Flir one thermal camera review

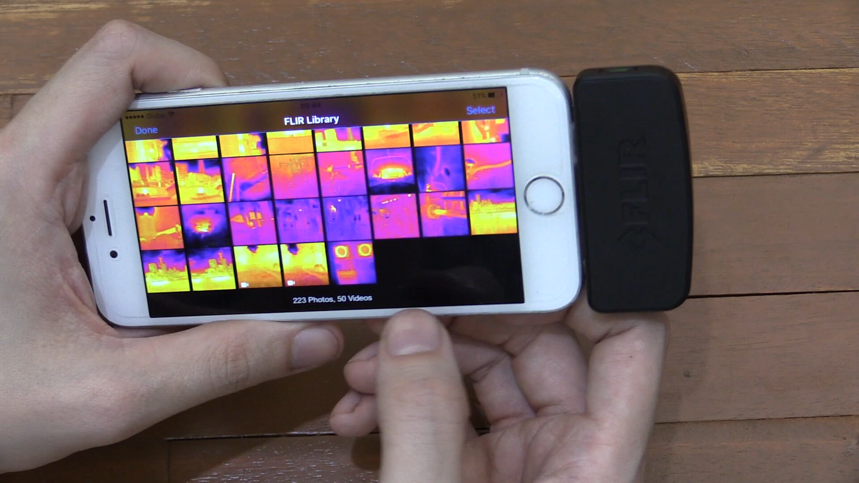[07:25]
So you can see here, well, you probably can't work out why that is right.
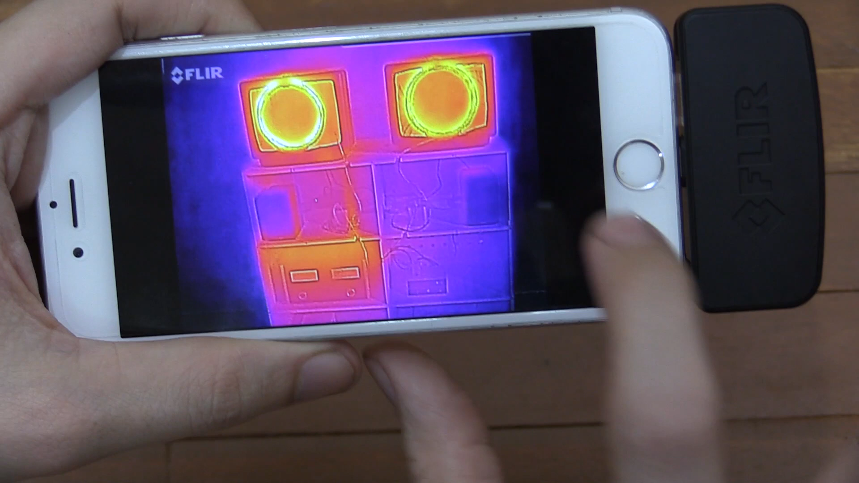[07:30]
But the cool thing is, if you drag down, you can see the original image, because like I said, there are two cameras.
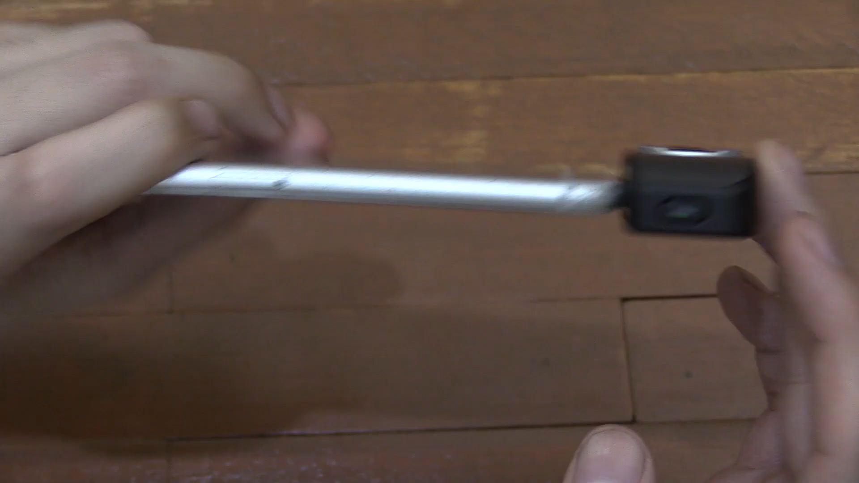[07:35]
So you can see the overlay with the thermal characteristics, but you can also pull down and then see the original image.
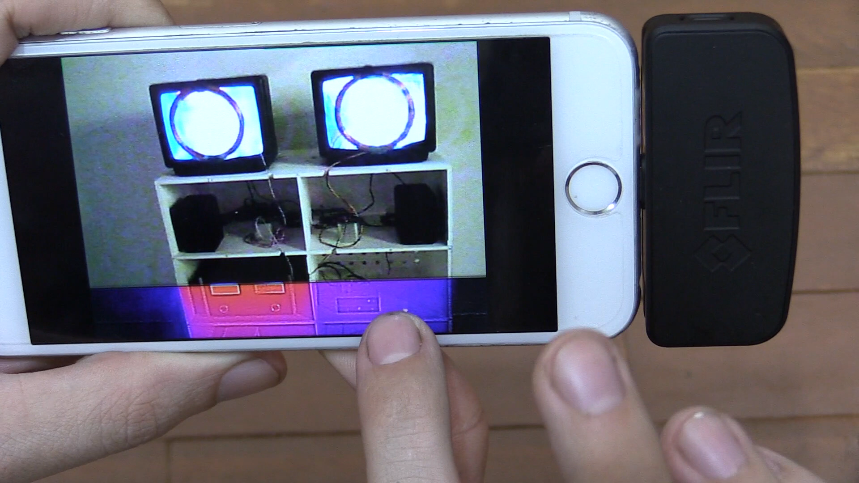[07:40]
Now, this was at a, I think this was at the Tate Museum. And this was showing electromagnets affecting old TVs. And you can see there where they're running the power through the magnets.
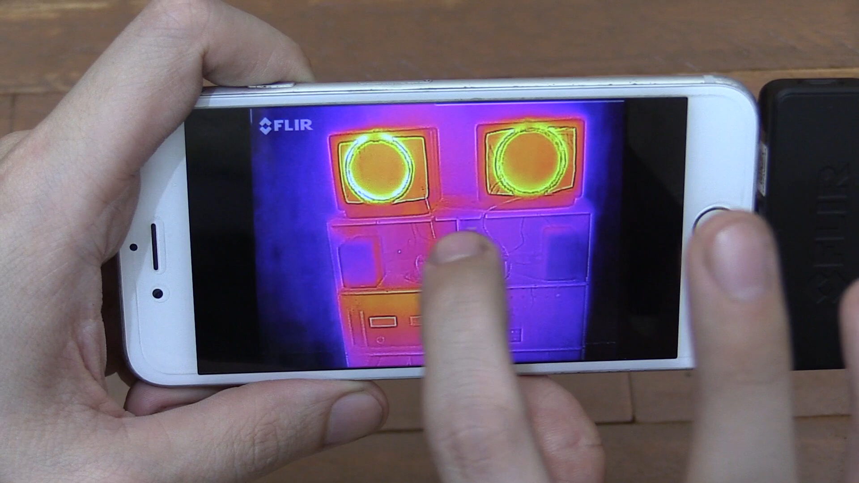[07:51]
They're obviously heating up. So that's pretty cool. I've also got this pretty interesting picture. Now, this is a soldier. He's standing or sitting on a horse rather.
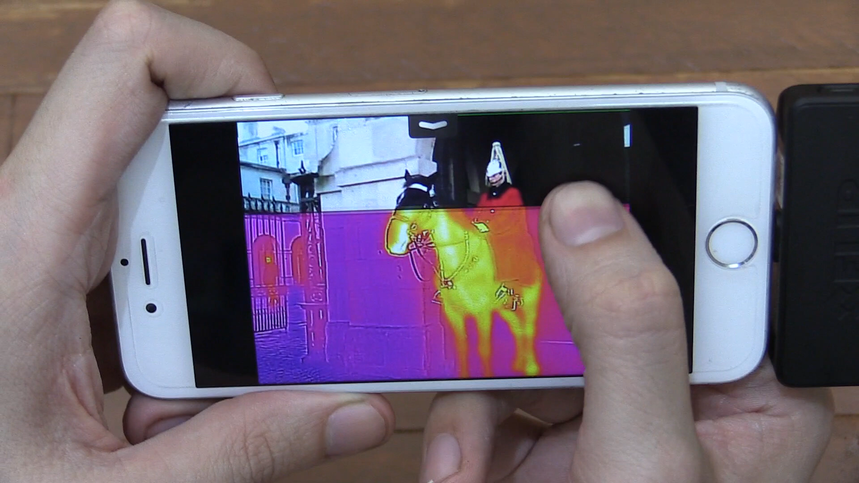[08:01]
And you can see by the color temperature that his hat, which is made of metal, his helmet rather, is very cold. It's pretty much the coldest thing in the picture. And this was a very cold day.
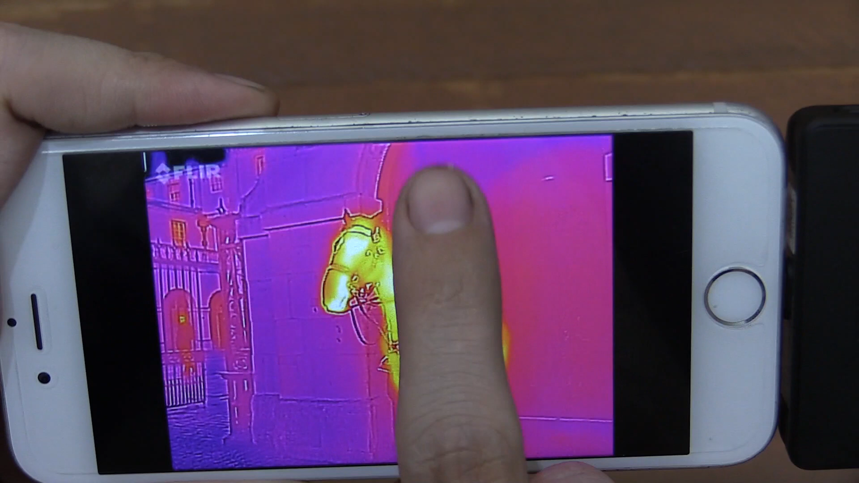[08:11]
So I would expect this brickwork or whatever it is, stone, to be very cold. But it's actually his helmet that's the coldest.
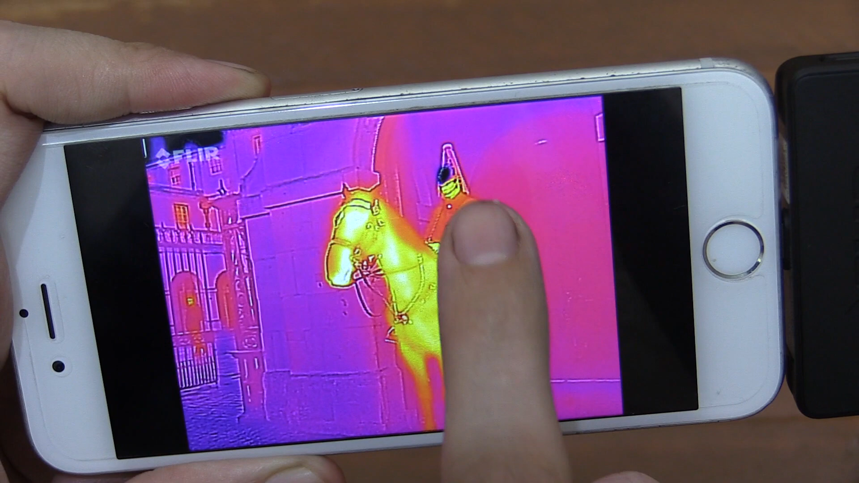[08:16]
So that was pretty interesting to see. I felt sorry for him because his head must be pretty cold.
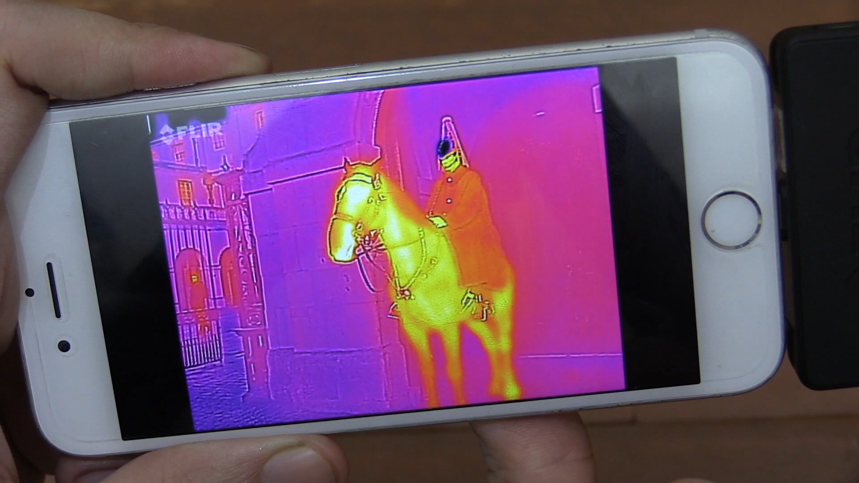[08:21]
Now, you might not recognize this, but if I pull this down, you might.
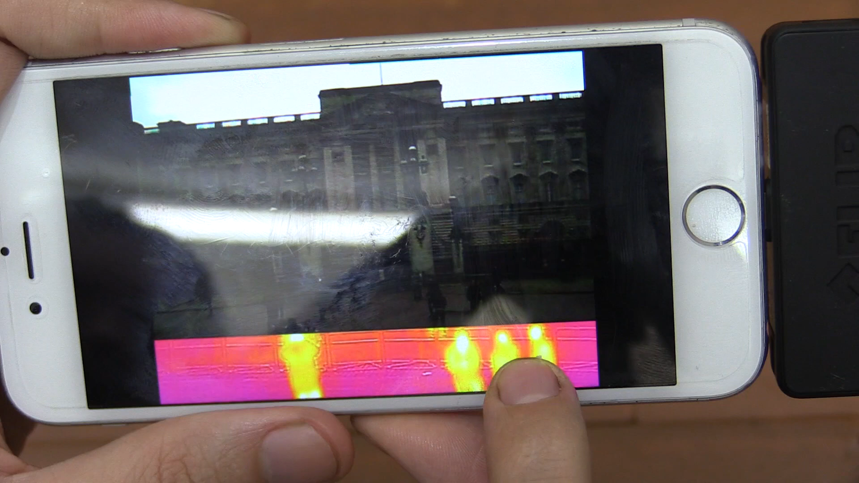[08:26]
This is Buckingham Palace in the UK, London. And you can see all the different people. Of course, their head is one of the hottest points, not only because the head is naturally hot, but also because their clothes are masking some of the heat, although you can still see that they are very warm in comparison to other things in the picture.
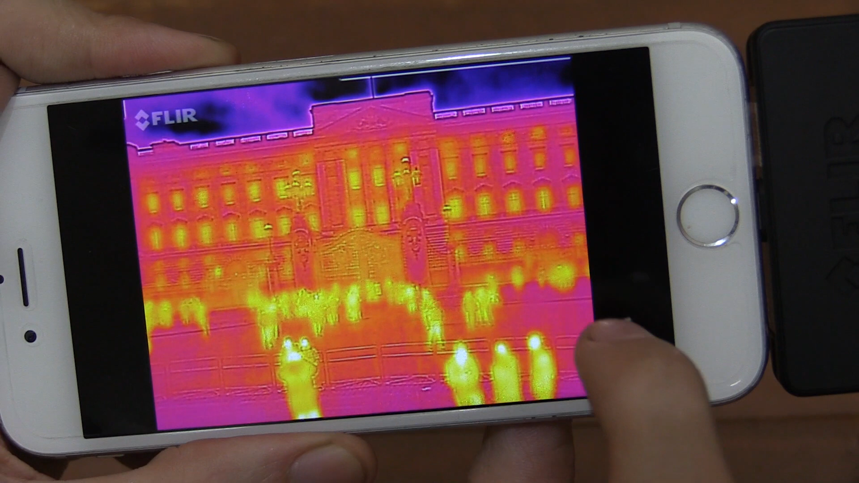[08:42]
You can also see that the windows here are quite warm or rather the heating inside would be heating up that glass. So, yeah, pretty cool. Now, this picture shows another example use. Well, kind of. Now, you can see here that this is just a London bus and you can see that most
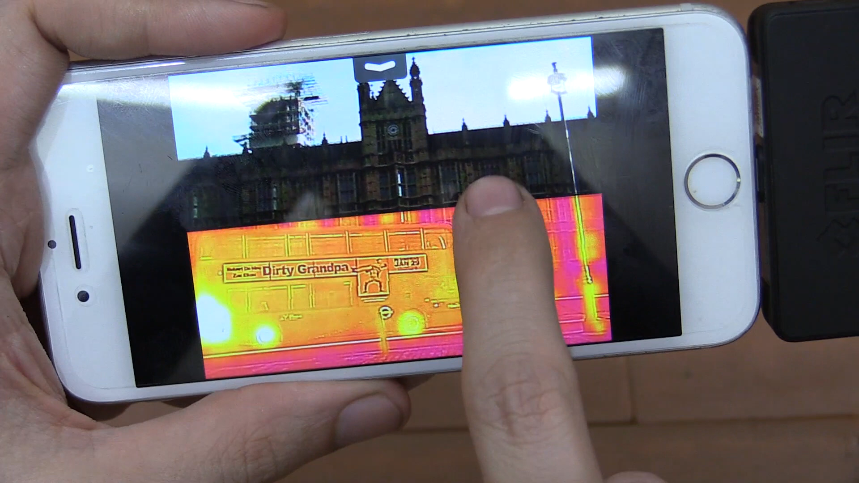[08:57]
of the heat is around the engine block at the back and the wheels, probably where they're, you know, causing friction against the road and the brakes themselves.
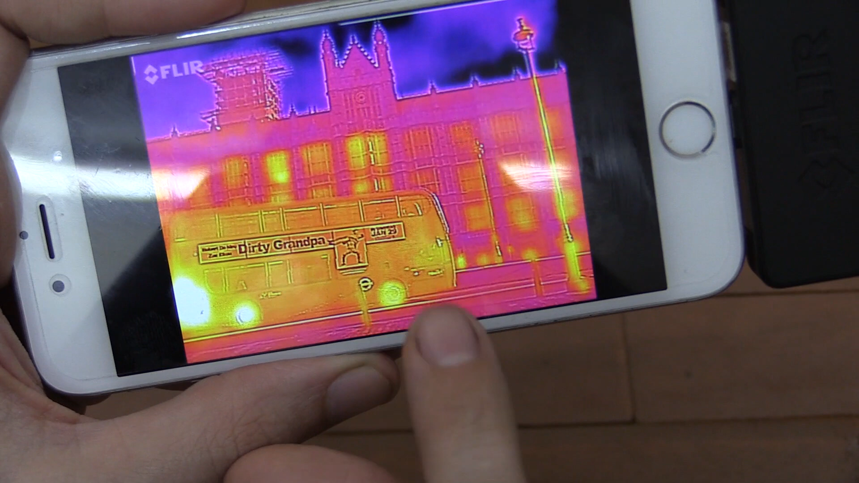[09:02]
Now, the interesting thing about this is if you were, say, a police officer and you've been chasing someone in a car and suddenly they park between, you know, there's loads of cars parked along the road and you don't know which one they are, you could point your thermal camera along the road and you would actually find which ones have been running recently because,